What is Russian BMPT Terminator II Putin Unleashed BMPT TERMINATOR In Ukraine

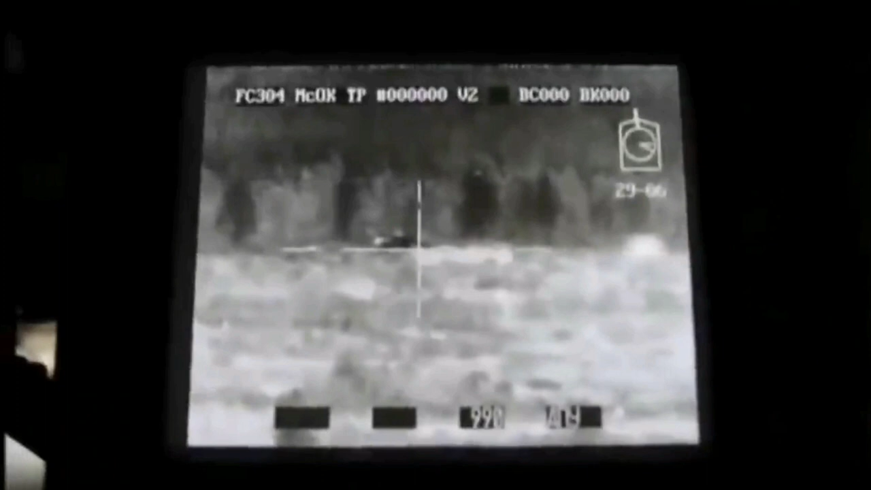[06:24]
target location, and detection on the move at day and night. A laser rangefinder is also available.